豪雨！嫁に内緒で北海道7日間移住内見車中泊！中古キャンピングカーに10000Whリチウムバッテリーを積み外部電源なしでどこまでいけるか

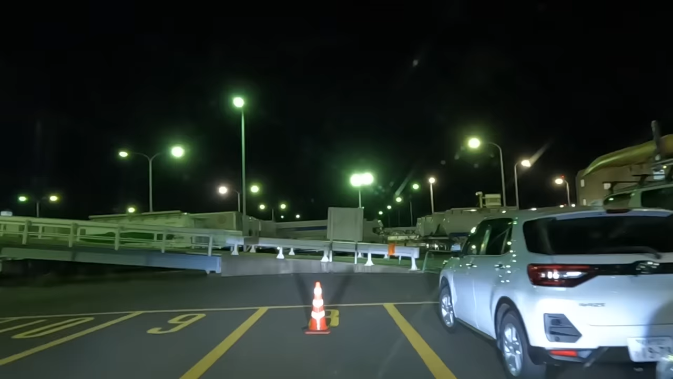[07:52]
おっ銭湯屋はうわーいいねはい着きましたー着いたー
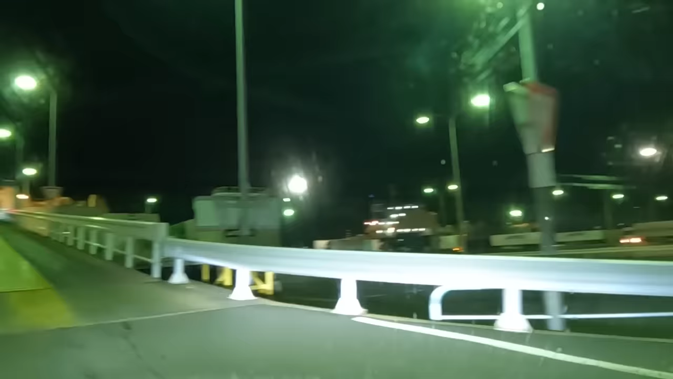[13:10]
はい、いよいよマッシュがフェリーに入ります
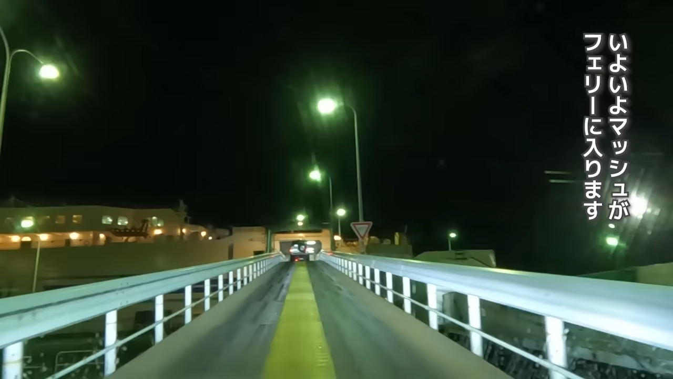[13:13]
いやー、このフェリー入る瞬間何回始まってもワクワクしますこの振動で声があーって揺れます
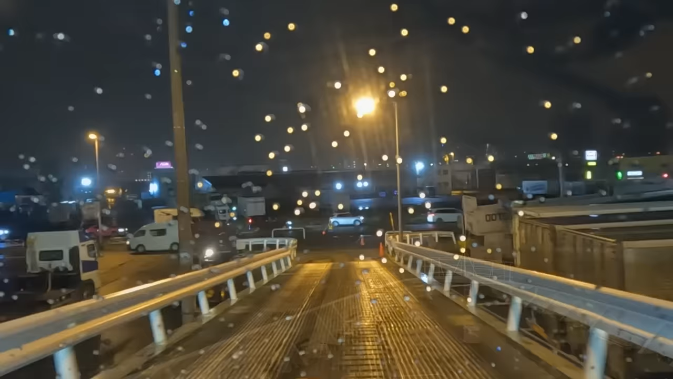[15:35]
すごいなはい、北海道上陸でーすやったー、来たー
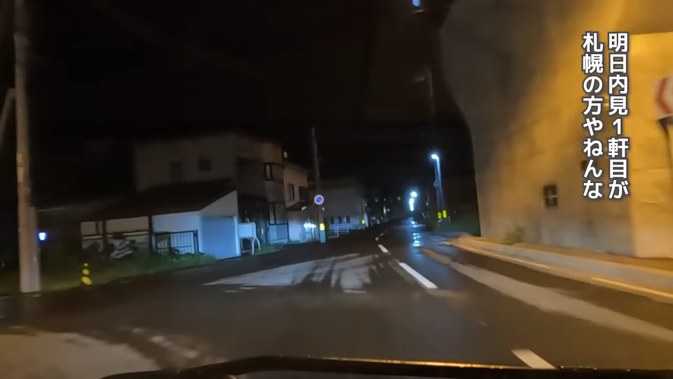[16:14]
内軒1軒目が札幌の方やねんなここ小樽で高速で30分ぐらいなんやけどふーんでも今から行っといて、途中にあるパーキングエリア、高速道路のそこで今回仮眠するわうん、分かったで、まだ明日は早くから活動しようかええね